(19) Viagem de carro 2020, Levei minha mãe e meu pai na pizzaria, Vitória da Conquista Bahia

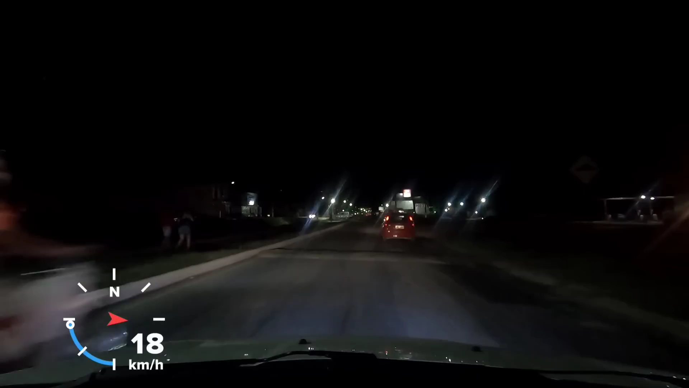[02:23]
Esse motoqueiro aqui é muito doido, olha A hora que passa É colado nos carros É Cada um Cada um tem um corpo Cada um pode ser feliz É, aqui ó Tem um lugarzinho legal para correr aqui a noite, ó O importante é estar bem com a vida Corpo, um dia a gente fica velho Um dia a gente fica
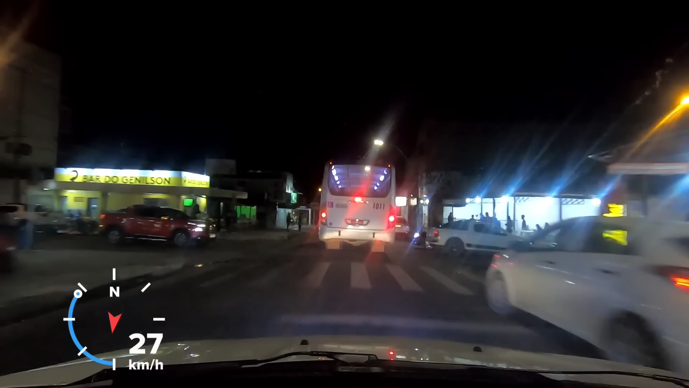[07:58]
Aqui é bem movimentado Aqui é tipo um pontezinho né Ponte da galera Saia a noite Tem muito lanche Aqui tem outra pizzaria também Aqui do lado direito Só que é ruim de achar lugar pra estacionar velho Pensa num lugarzinho ruim de achar lugar pra estacionar Tem, tem acarajé Tem de tudo aqui galera O cara só volta pra casa com fome se quiser mesmo né
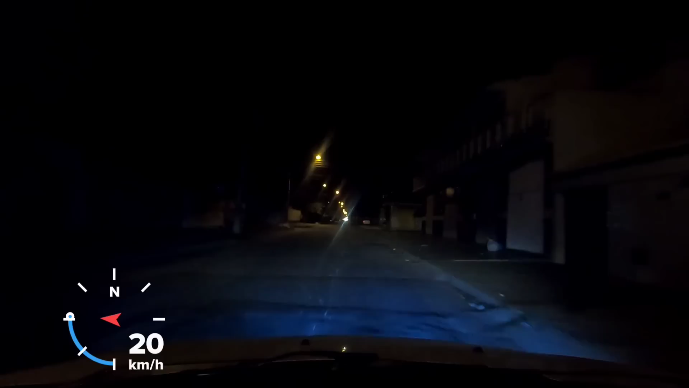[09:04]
Vamos descobrindo onde que é então Agora ninguém sabe se aqui é uma mão subindo ou descendo Que tá vendo Não tem sinalização aqui Não tem sinalização dizendo se é proibido ou não Aqui geralmente tem uma seta indicando pra cá né Aqui já não tem nada Eu não vou me perder aqui né galera
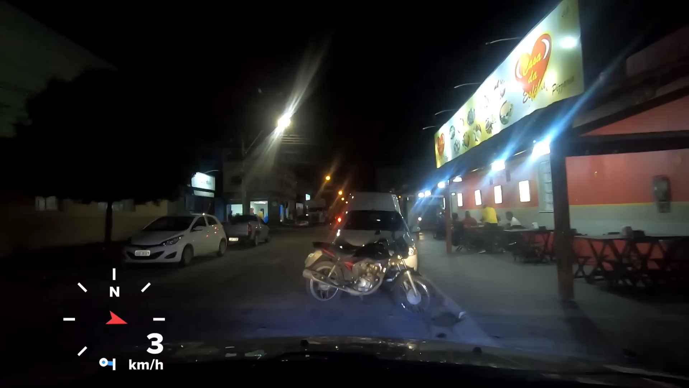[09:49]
procurar pizzaria gente E qualquer coisa eu faço um vídeo aí Tá bom? Vou pesquisar aqui na internet e já volto aí Vamos ver aqui pessoal Aqui no Waze Tá certo No Google Maps também mostrou o mesmo endereço aqui Que a gente acabou de passar Que é do lado esquerdo aqui ó Então voltei E tá dizendo que é aqui ó É aqui mesmo Tô vendo o nome América ali ó Aqui rapaz Mas não tem uma pizzaria ali não Rapaz tem uma pizzaria ali